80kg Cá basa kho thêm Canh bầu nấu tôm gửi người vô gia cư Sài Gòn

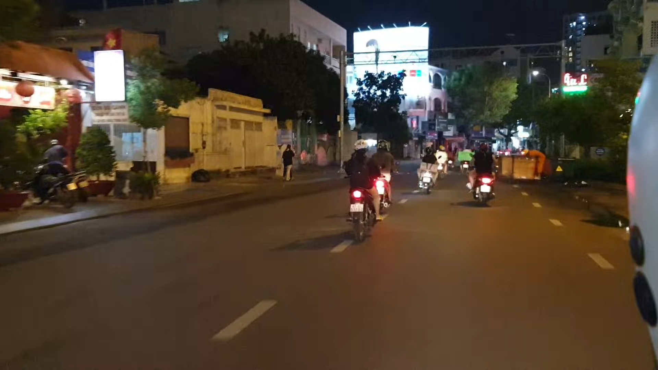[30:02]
Xin cảm ơn. Và đây là góc đường Phan Đăng Lưu, quận Phú Nhuận.